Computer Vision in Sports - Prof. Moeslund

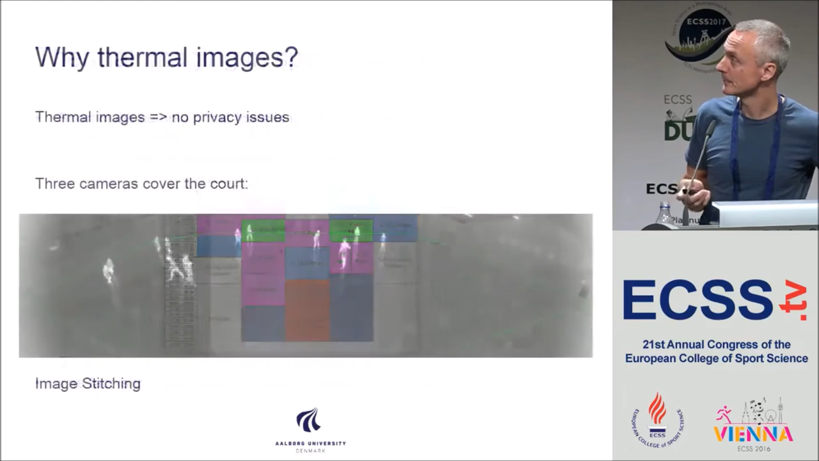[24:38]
Sure. When we started working on this, a journalist then wrote an article that the municipality is now surveying a citizen, and there was a picture of a small boy in his shorts Yeah, and I didn't particularly like that story attached to me or my group, so therefore we started to use thermal imaging.
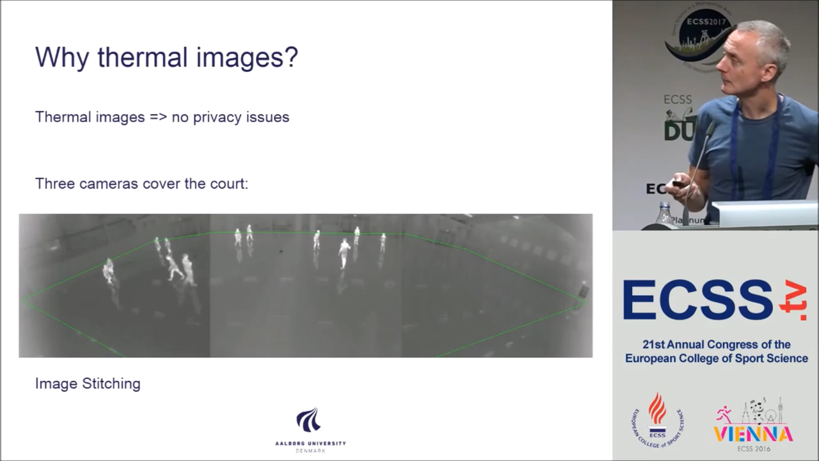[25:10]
So then we don't have this privacy issue anymore. So we do a computer vision stuff similar to what I said before,